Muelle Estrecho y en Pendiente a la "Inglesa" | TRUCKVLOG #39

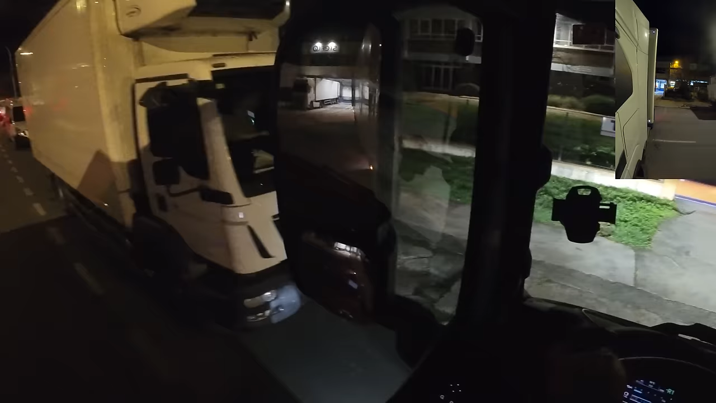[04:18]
a ver cómo se porta el desnivel porque no quiero ni reventar los neumáticos ni la chapa del camión vamos a dar suavecito
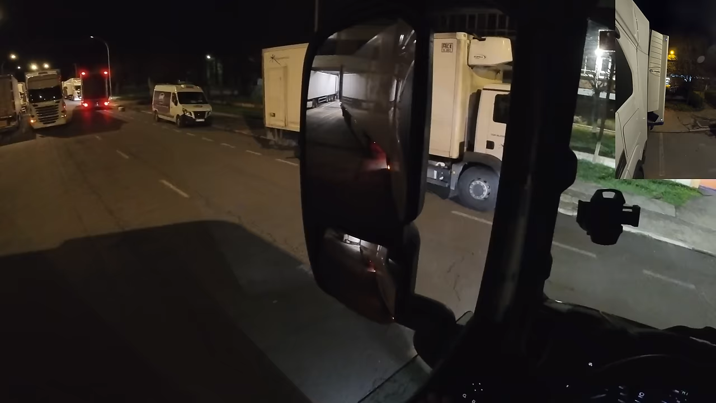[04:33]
para allá que se vaya metiendo al 3 despacito
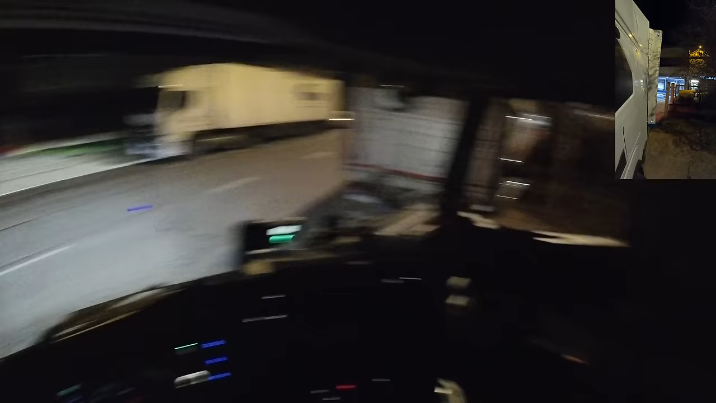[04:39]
vosotros por la cámara tenéis que estar viendo que estoy pasando justo por al lado del bordillo en cuanto pase el bordillo
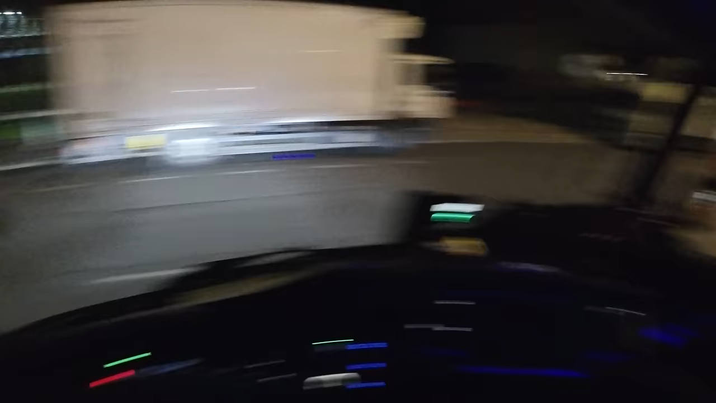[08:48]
está el suelo súper roto y se mueve el camión para todos lados
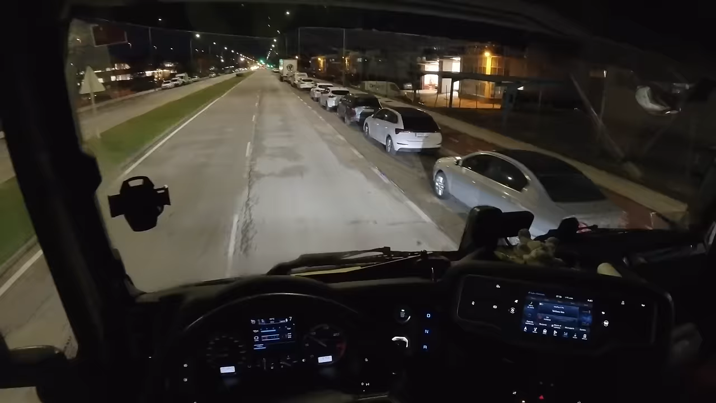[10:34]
el sitio al que queremos llegar está aquí un poquito más adelante en una callecita por aquí a la derecha allí donde dice Pentasa 2 pero claro la empresa que queremos ir está aquí a la derecha y he visto que se puede entrar por el otro lado de la calle así que lo que voy a hacer es entrar por el otro lado de la calle
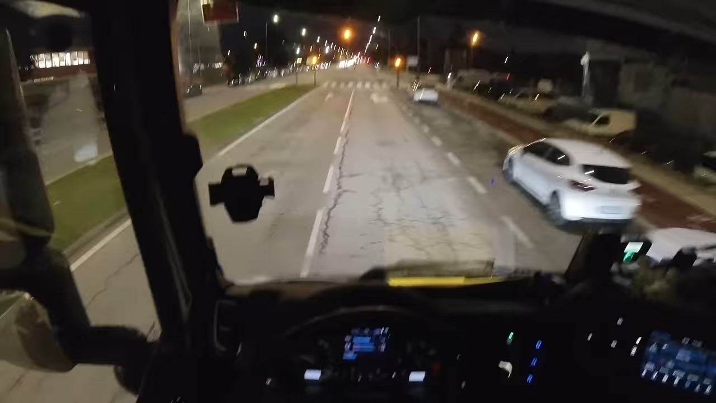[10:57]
porque así la empresa quedará a mi izquierda y aunque no
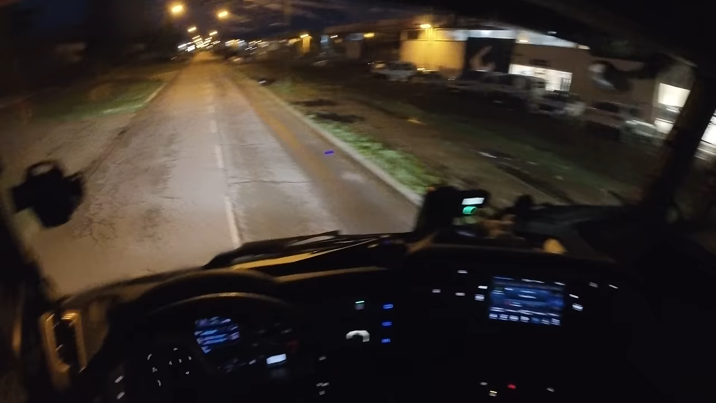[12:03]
vamos a ver hay un camión de la basura vamos a ver cuáles son sus intenciones vale por lo visto continúa recto supongo no lo sé
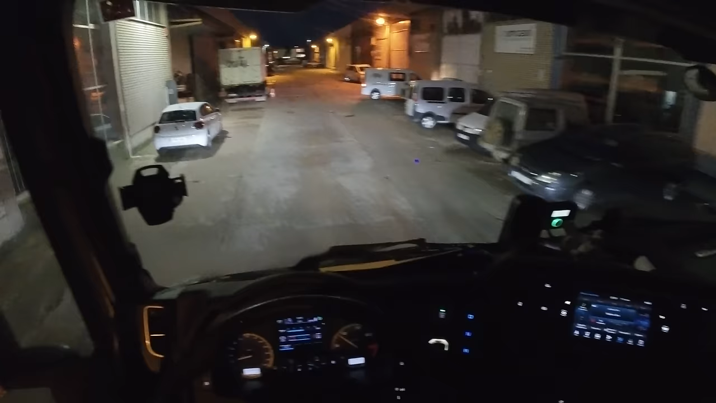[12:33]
vale pesca fácil esto es el sitio al que queremos llegar pero por lo que parece todavía está cerrado a mi me han dicho que abren a las 8 y son las 7 y 59 y esto por el momento parece que está todo bastante apagado voy a acercarme un pelín más adelante a ver
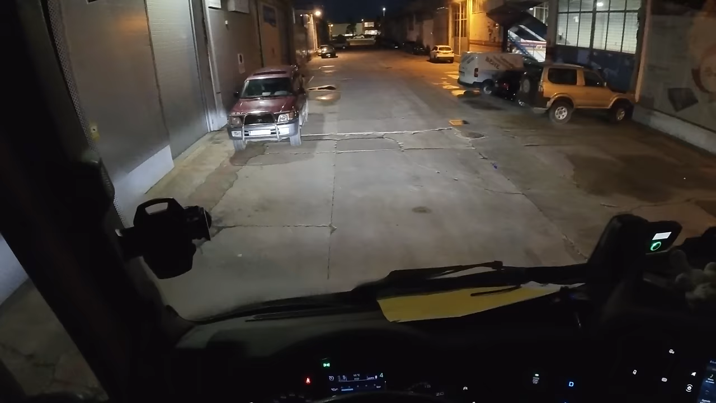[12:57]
si acaso hubiese alguna luz encendida por ahí y yo no la estoy viendo
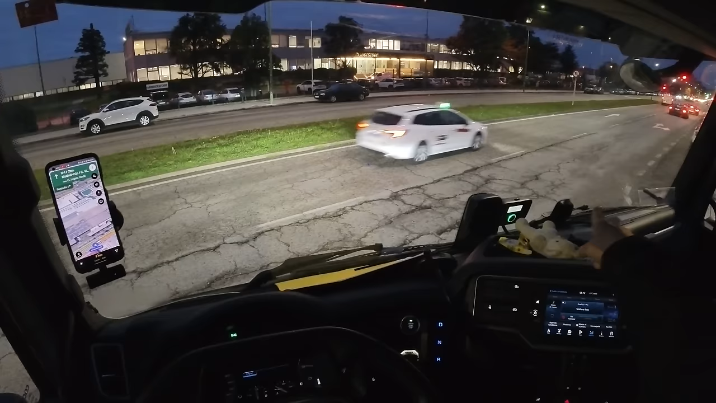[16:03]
y este coche se quiere meter para acá así que es nuestro momento 7 minutos y 3.6 kilómetros hasta el sitio para cargar
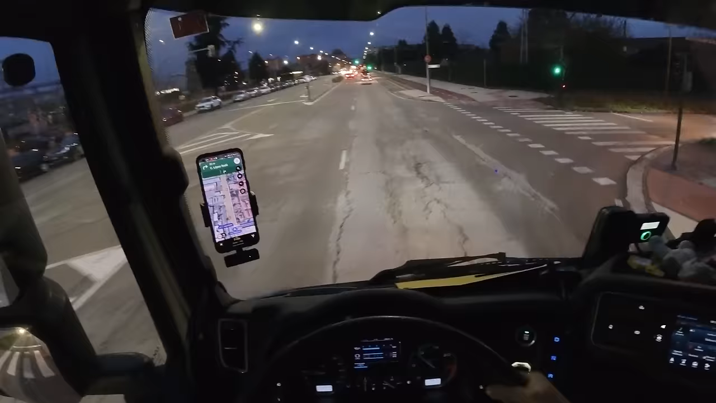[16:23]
gracias pasaba de esa bola pero el hombre del BMW se ha echado un pelín para atrás para que yo pueda realizar más cómodamente la maniobra de girar a la derecha ahora a la derecha de nuevo y por aquí es por donde hemos llegado al sitio pero en lugar de meternos adentro al polígono